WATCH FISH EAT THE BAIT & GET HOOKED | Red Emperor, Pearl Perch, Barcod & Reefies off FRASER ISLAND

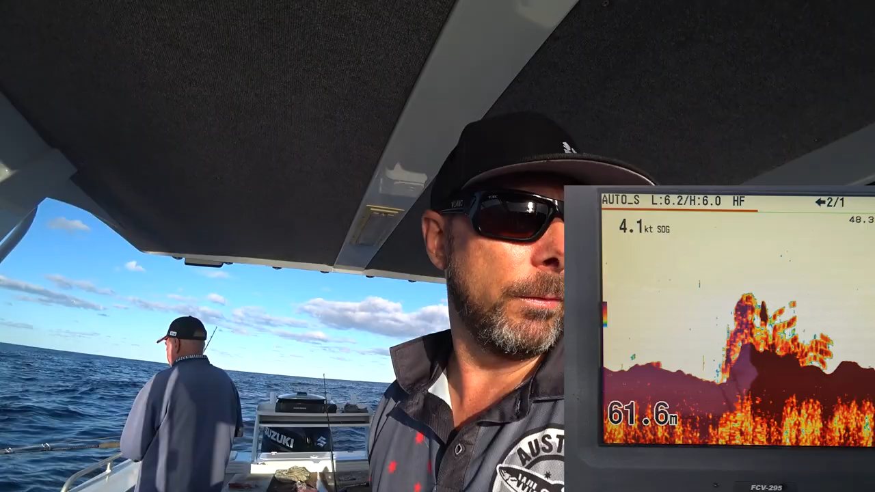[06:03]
On screen: depth 61.6 m
so I can identify them on the sound, and they're a good size. The boys to drop down. Let's see how we go.